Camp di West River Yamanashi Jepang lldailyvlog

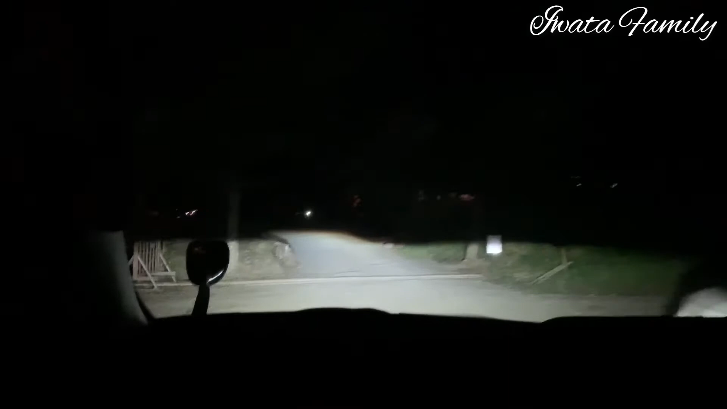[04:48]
Ini tuh pemandangan malam tuh kayak gini. Seru banget, asik banget.